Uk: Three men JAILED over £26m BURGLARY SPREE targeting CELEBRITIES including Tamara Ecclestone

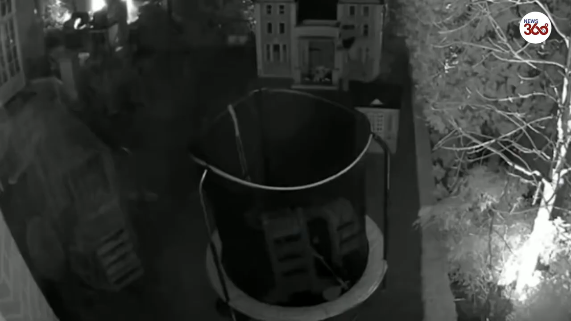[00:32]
The men could be seen making their way across the garden on this CCTV, past the elaborate doll's house and play area. Both the internal and external alarms were switched off. They made their way inside the 55 bedroom mansion without being detected.